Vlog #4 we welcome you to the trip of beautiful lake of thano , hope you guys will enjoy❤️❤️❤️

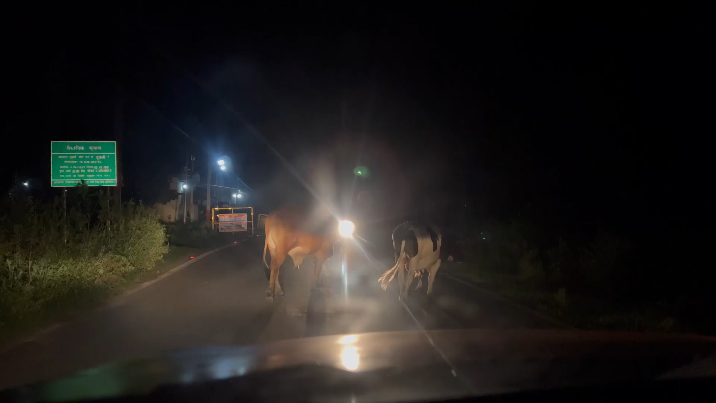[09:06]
गाइस ये देखो, कभी भी यहाँ पे इस रूट पे डोई वाला के रूट पे जानवर इस तरह से लड़ना शुरू हो जाते हैं।